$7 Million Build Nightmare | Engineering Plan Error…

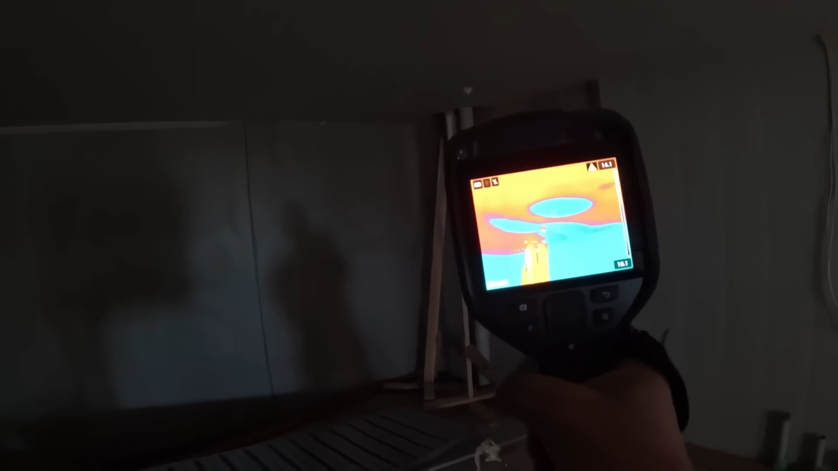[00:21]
that blue see where the laser's pointing right there that means a bit of water and you can see on the screen right there that
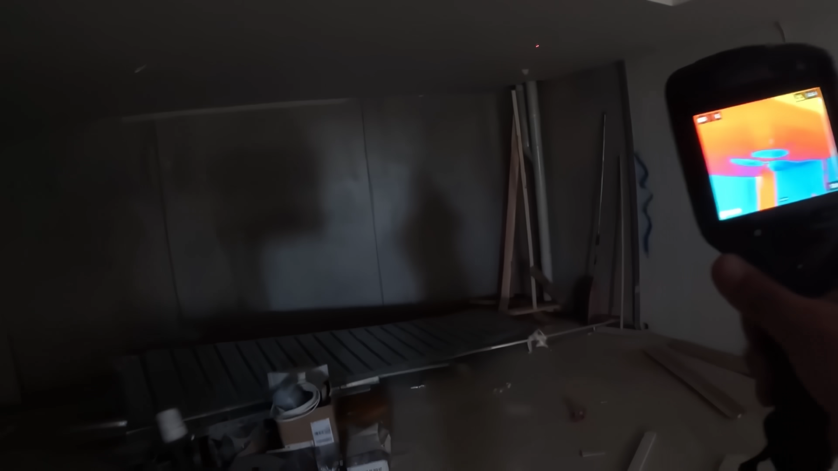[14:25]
looks like there might be some water as well there that blue see that with the lasers
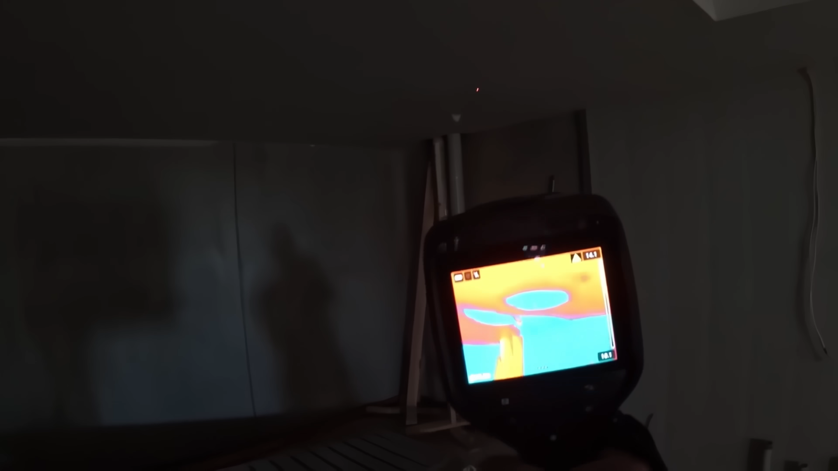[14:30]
pointing right there that means a bit of water you can see on the screen right there that blue section is also water